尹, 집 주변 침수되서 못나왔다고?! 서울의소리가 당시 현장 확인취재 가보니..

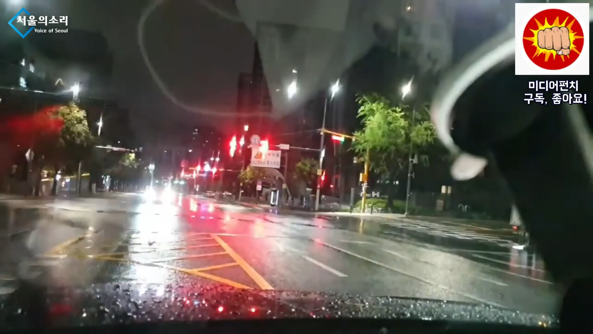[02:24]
폭우가서 지금 공무원들이 이제 움직임이 있지 않습니까 그렇죠 근데 뭐 그런 것도 전혀 없어요 지금 공무원들도 없고 뭐 주변 정리하는 사람은 이제는 소방차독이 다니면서 소방차가 또 이게 침수지역 다니면서 이렇게 하잖아요 응